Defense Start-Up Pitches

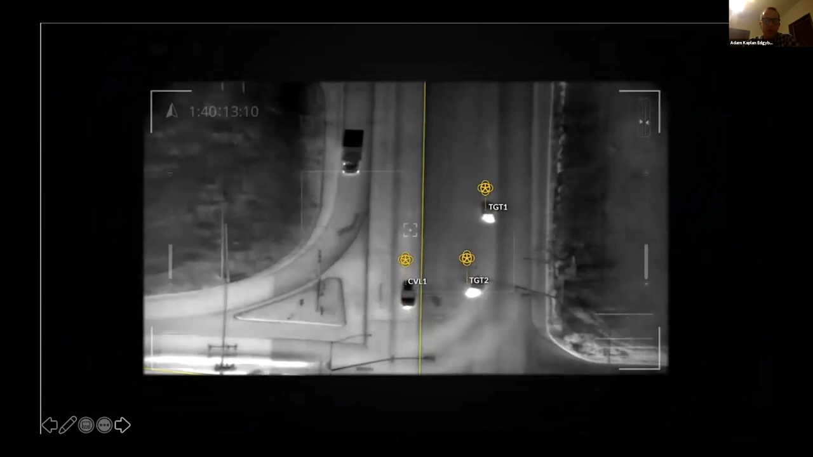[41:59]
the patterns, the pattern of life on there, and put the GRG,
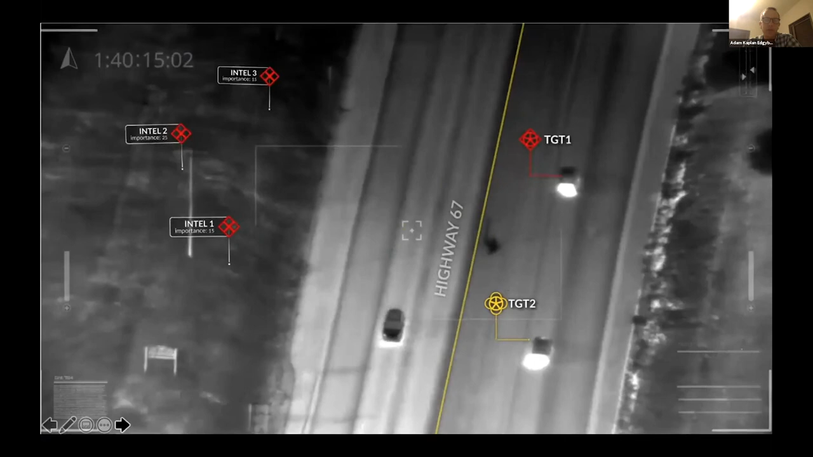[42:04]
all this in real-time on the video.